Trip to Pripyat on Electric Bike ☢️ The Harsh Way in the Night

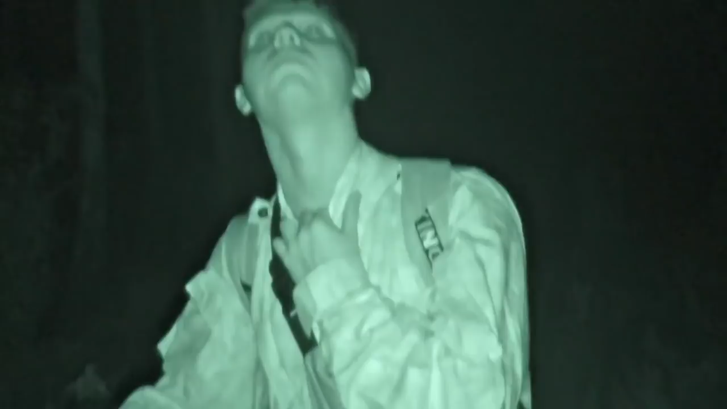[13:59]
Oh my gosh It's big deeper over there
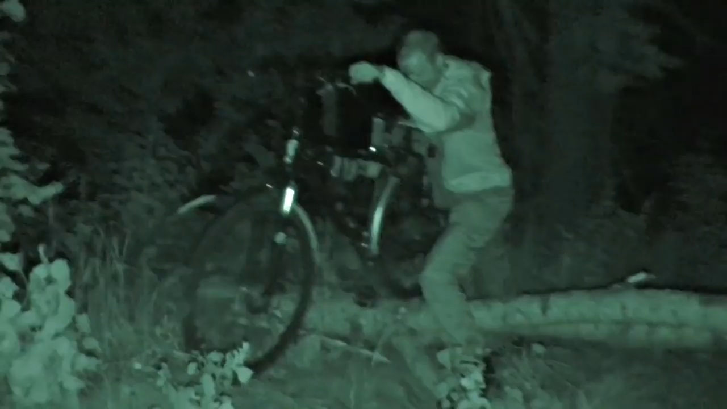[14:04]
I am tired of lifting it The Chernobyl zone
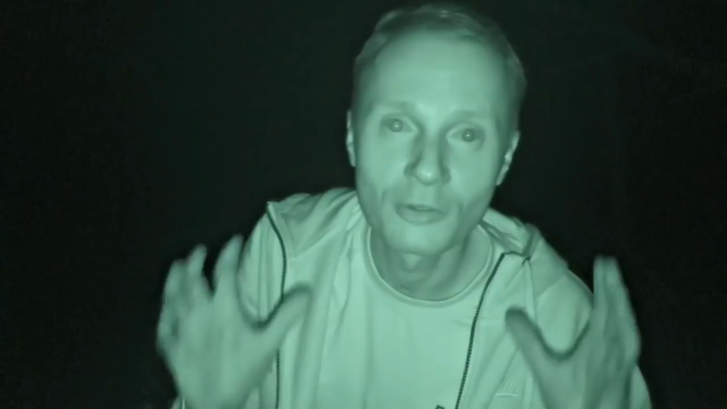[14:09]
gives the emotions I can't tell in words There is no more place like this It is 1 am and we are going through the forest by bikes in complete darkness
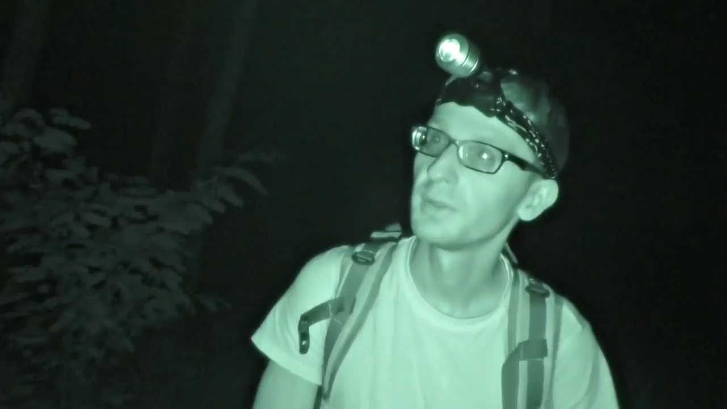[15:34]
just jump in the bushes carefully The cars are seen from great distance Lights are really bright And let's go close to each other I mean very close Now we are going on the road And Anthony starts his working night
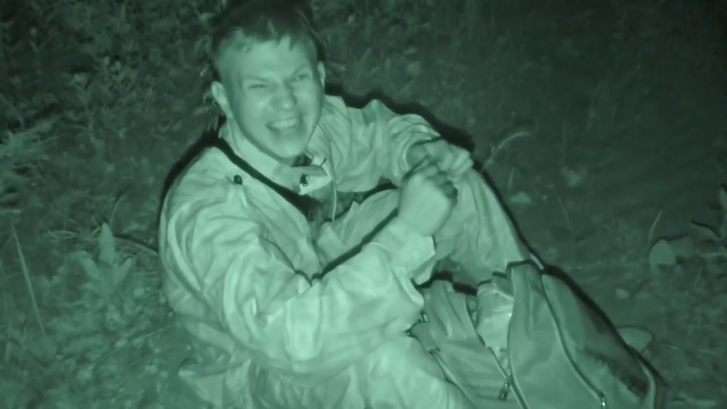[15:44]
I have my songs on me right now Let's go It is the end It will be fun Yeah, there we go Switch the light off What the hell, turn it off What happened?
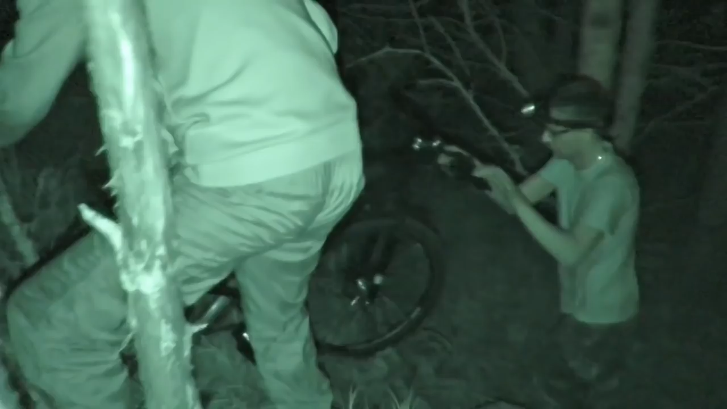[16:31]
Get it? Yeah, got it Okay That's it Let's go guys Let's go Let's go Let's move Yeah,
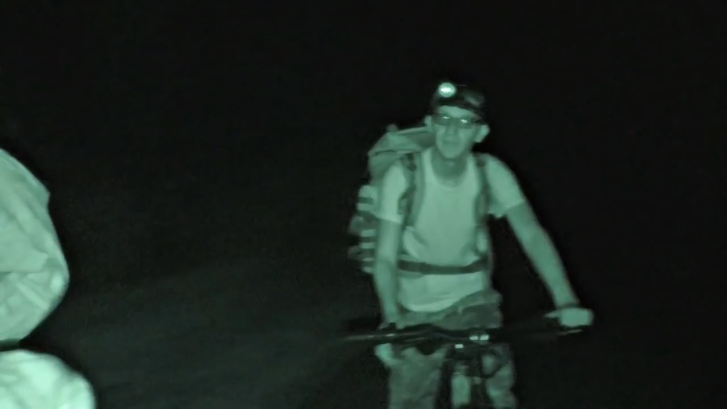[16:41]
that's it We have to go I thought there was a car But it was Vadim Vadim was turning the throttle And his wheels are too big Cowards
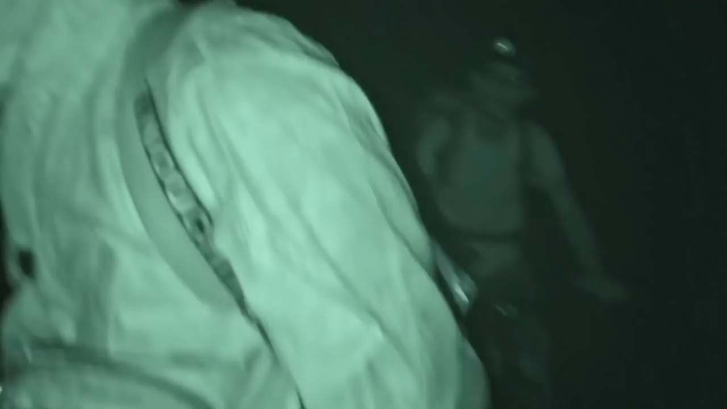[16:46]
There's a bridge ahead And usually there's some security that catches stalkers
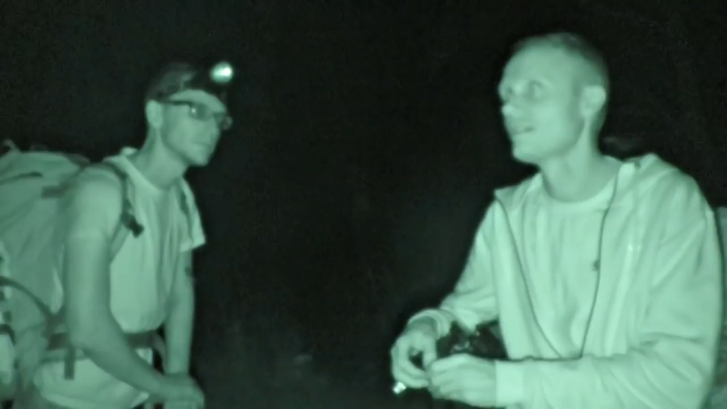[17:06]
Actually we can check the bridge I think we'd better go across the bridge Because our load is very heavy Quiet, quiet It is just a forest The sounds of zone Well, we can hide somewhere there Yeah,
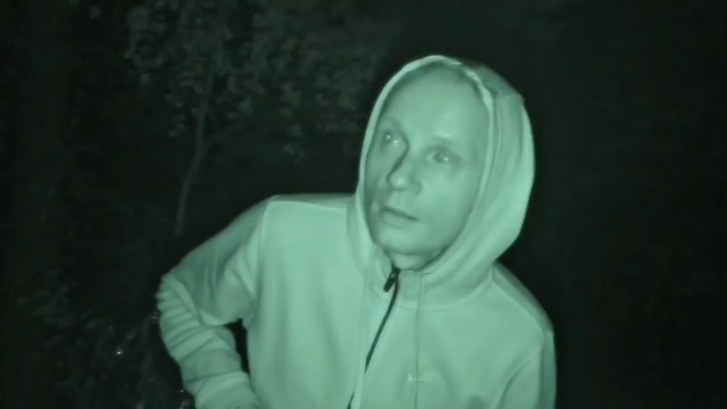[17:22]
we can Vadim went on the bridge like crazy And we are one kilometer away from it in a secret place We are standing on the road
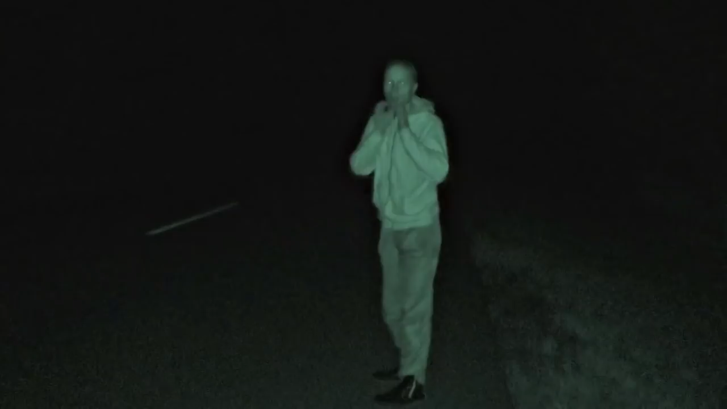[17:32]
And listening Waiting for the sound of pursuit It is quiet still Oh my gosh Guys Yeah?
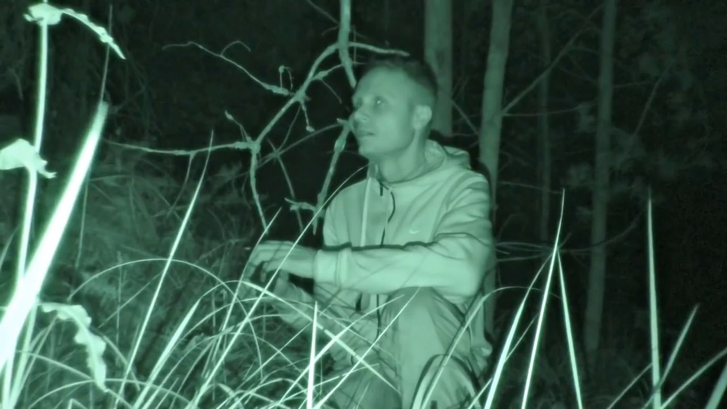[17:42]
We are here Are you back already? Vadim is back from the recon mission Turn on the light What's in there, bro?